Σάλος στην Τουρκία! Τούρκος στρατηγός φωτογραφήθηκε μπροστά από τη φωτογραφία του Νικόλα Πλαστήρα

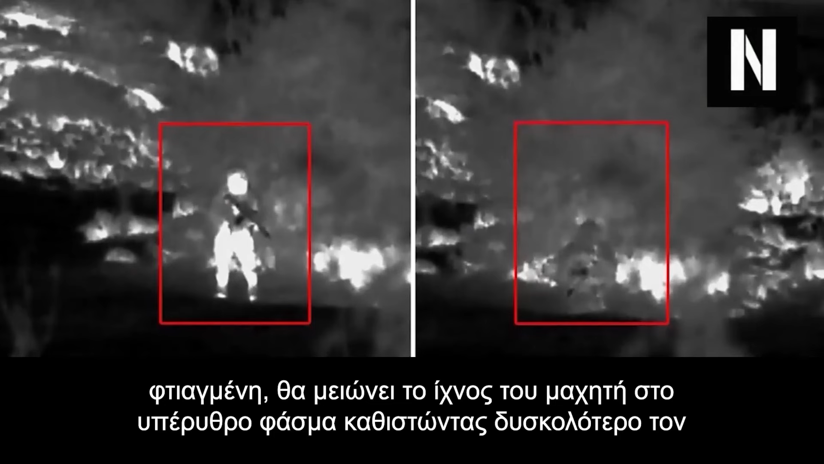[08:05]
καθιστώντας δυσκολότερο τον εντοπισμό του από θερμικές κάμερες του εχθρού.